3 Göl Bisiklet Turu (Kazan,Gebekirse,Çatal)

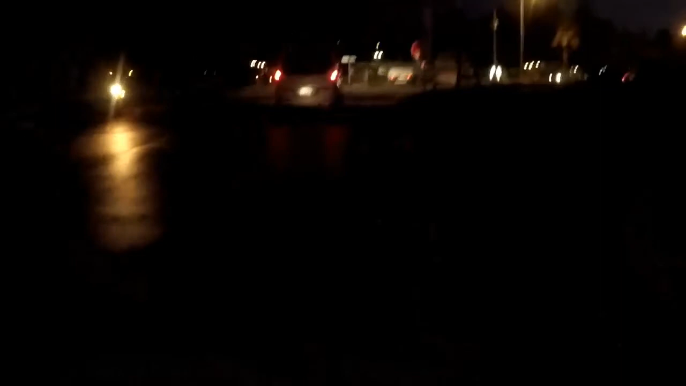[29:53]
Ara yollardan şimdi Selçuk'ta ana yola çıktım.
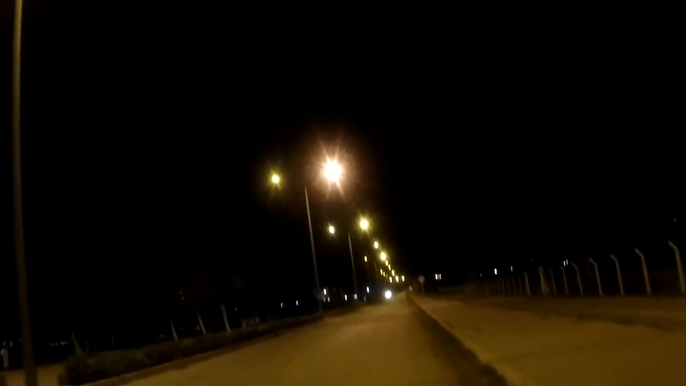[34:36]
Dediğim gibi Komucak sahil yolundan gidiyorum. Dedim şimdi pazar trafiği var. Millet akın akın evine dönmeye uğraşıyor. Ana yola girmeyeyim.
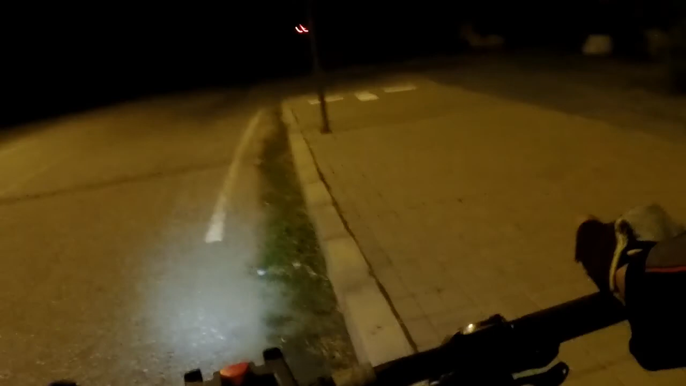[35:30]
Çak bir kibrit gecelere. Işıklandırma bitti. Şimdi kendi ışığımızla yolumuza devam edeceğiz.